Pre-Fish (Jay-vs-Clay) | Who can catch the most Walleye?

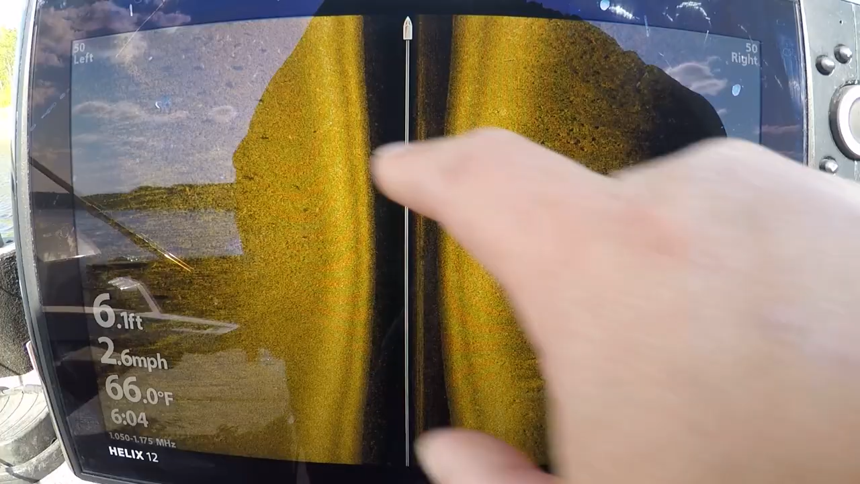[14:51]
On screen: depth 6.1 ft, water 66.0°F, speed 2.6 mph
That's a lot of fish. That's a lot of fish.
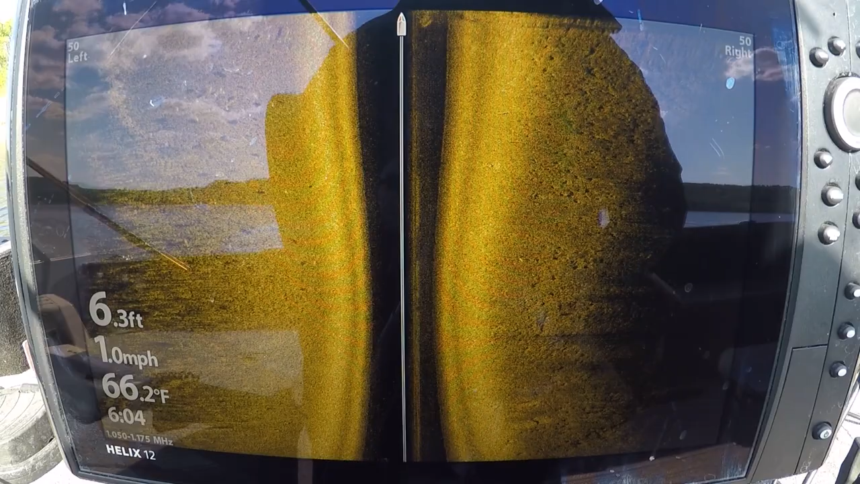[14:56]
On screen: depth 6.3 ft, water 66.2°F, speed 1.0 mph
That's a lot of fish in there. Just gonna back up here a bit and telling down, as we say.
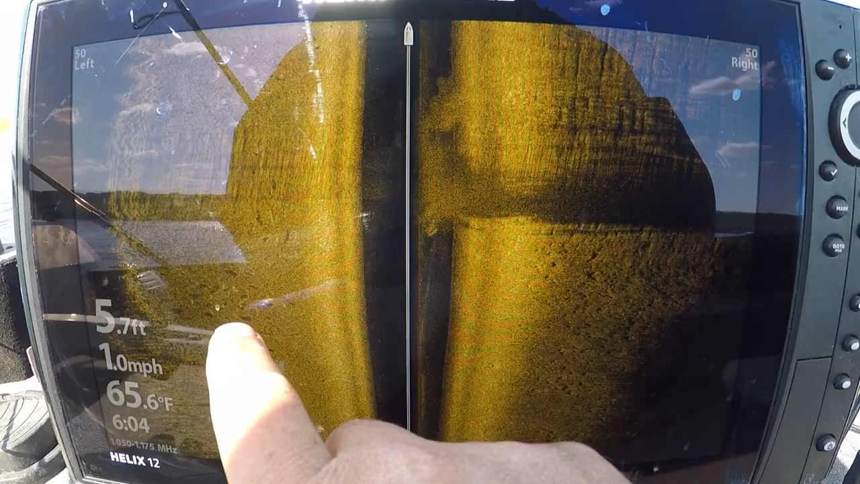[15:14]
On screen: depth 5.7 ft, water 65.6°F, speed 1.0 mph
You see all of the white specks with the shadows all over the place.